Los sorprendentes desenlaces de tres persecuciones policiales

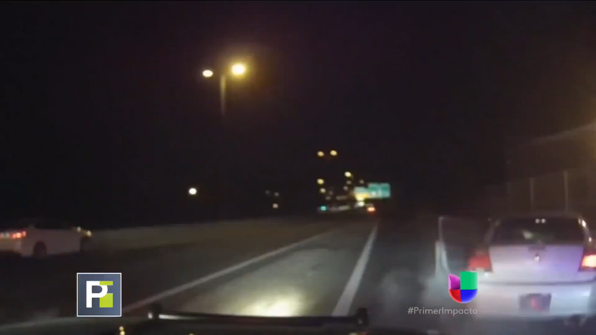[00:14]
Con el vehículo a punto de incendiarse, el hombre, hecha a correr por la concurrida vía y en la cajuela llevaba un cargamento de marihuana.
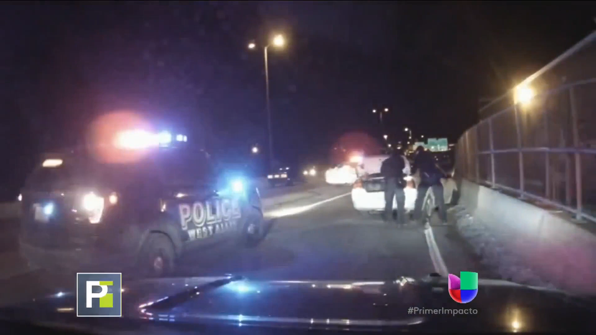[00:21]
Menos de dos minutos duró otro intento de fuga en Ohio, cuando la velocidad sobrepasa las 100 millas por hora,
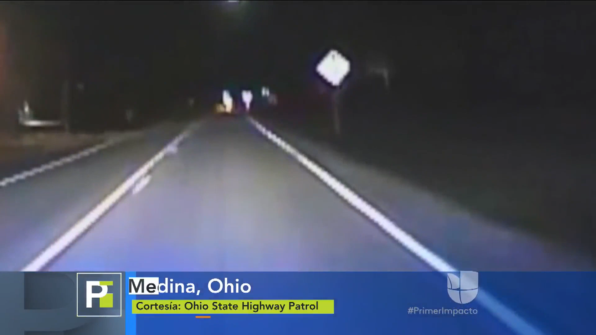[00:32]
el carro sale disparado por el aire y aterriza en el patio de una casa.
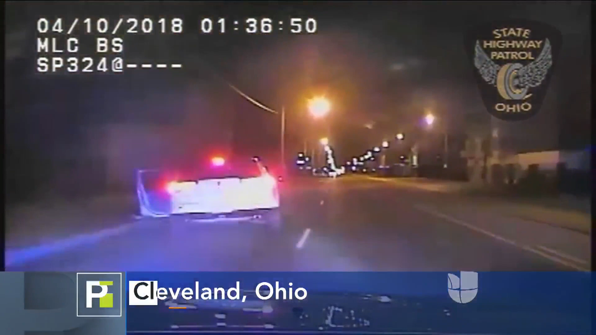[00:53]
terminó cuando el fugitivo sale del auto y corre despavorido, dejando atrás a su pasajera, quien fue esposada sobre el asfalto.